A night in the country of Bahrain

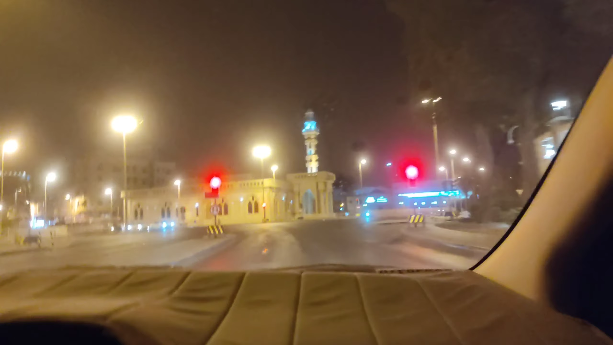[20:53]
Na-focus po ako sa pa-oras. Night form pa naman yung re-request ko. Ayan po ang kanilang mosque. Simbahan ng mga makakadyos. Simbahan po nila yan. Pero sarado po yata. Dahil bawal. Nakuha mo na?
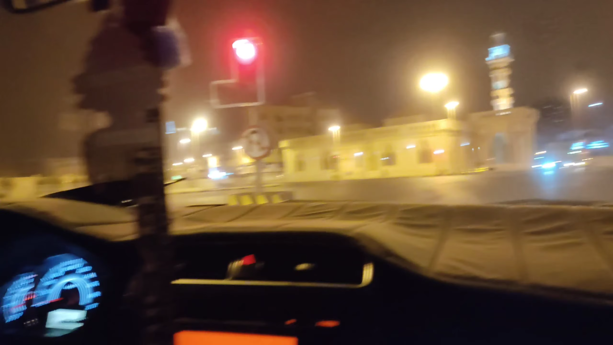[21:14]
Ayan, tahimik po dito ngayon kasi madaling araw na. Time check, 1 a.m. Bahrain time, 6 a.m. Philippine time. O, diba? May pa-ganun pa. Hindi ko alam kung anong nangyari sa bahay namin dahil hindi ko na natawagan pabalik si Aniset. Dahil nung sinabi ni Aniset sa akin na, dala mo ba yung passport mo? Ang sinagot ko kaagad sa kanya, nasan yung mga aso ko?